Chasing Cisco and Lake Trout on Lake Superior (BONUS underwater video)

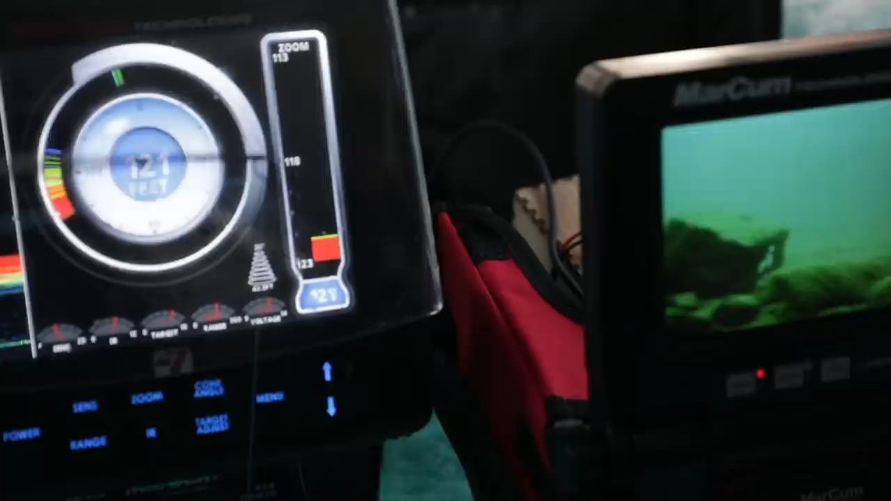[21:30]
Like right now, if I take my lure and I drop it down to bottom and I slowly bring it up, it's not registering on my graph until I'm about three to four, maybe even five feet high, and then I see it on the graph just because it's all dead zone.
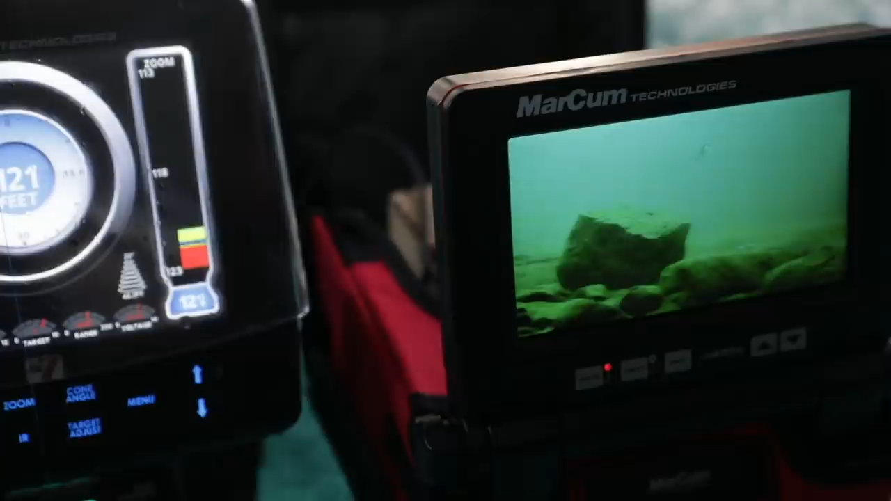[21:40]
So when the transducer beam goes down, it's hitting the top of those rocks, and it's not getting down to essentially the bottom of the lake. It's hitting these rocks that are four and five feet tall. And these trout, you know, their bellies are right on bottom or off bottom, maybe about a foot a lot of the times as they're just cruising by, and you're never going to graph those fish.
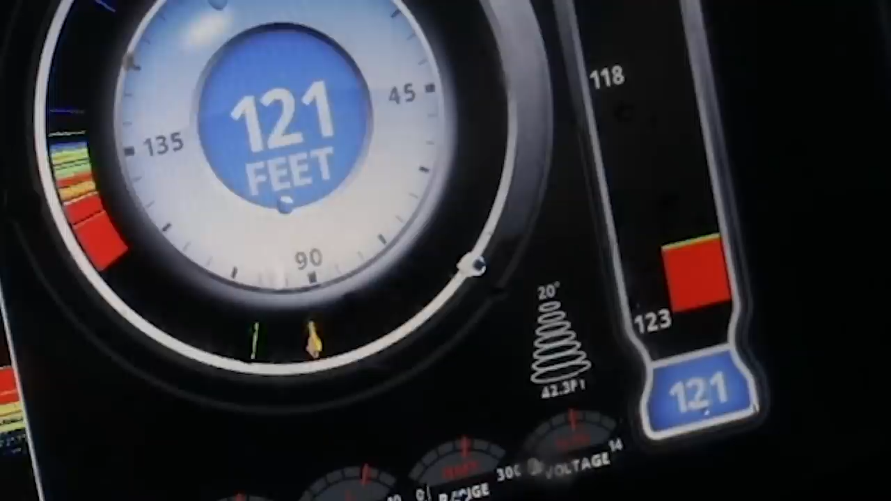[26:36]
On screen: depth 121 ft
right now man oh yeah look at look at look at fish unbelievable I just dropped that down there that is